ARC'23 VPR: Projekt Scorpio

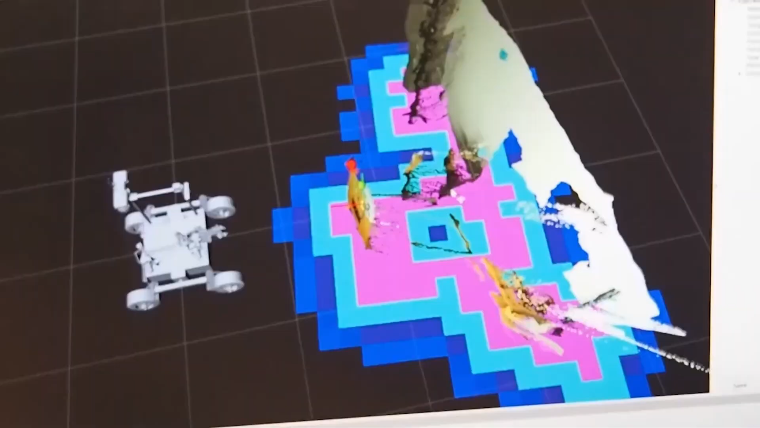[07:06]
Recently, we put a lot of effort into autonomous navigation.
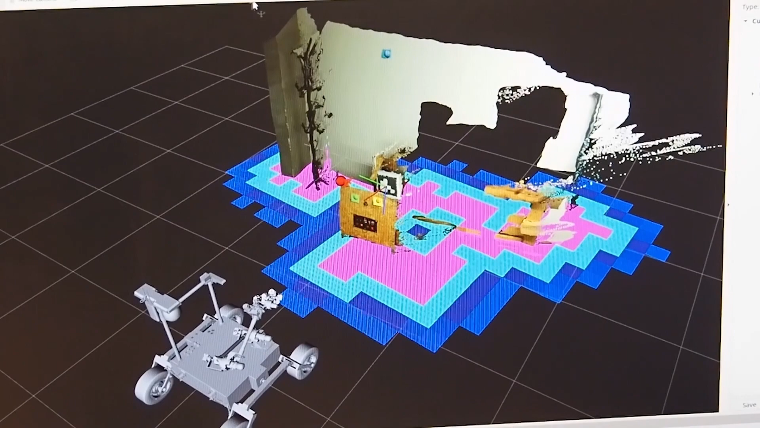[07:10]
We are able to avoid obstacles and navigate to GPS coordinates as well as to a point on our map.
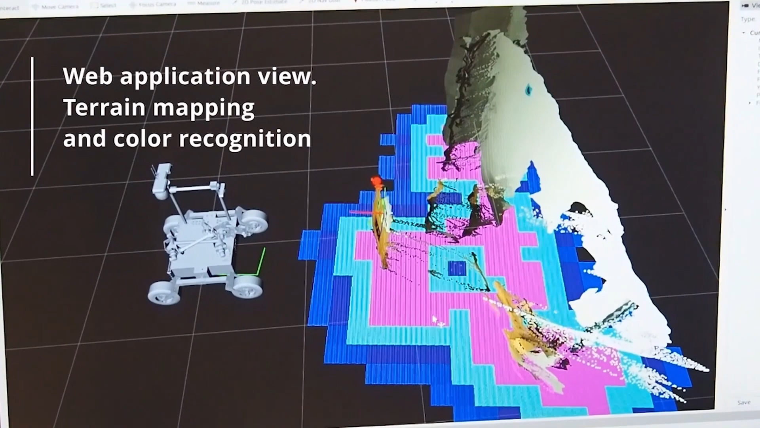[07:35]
It enables us to control every module of the rover, monitor system status, display cameras, and other data gathered by the rover.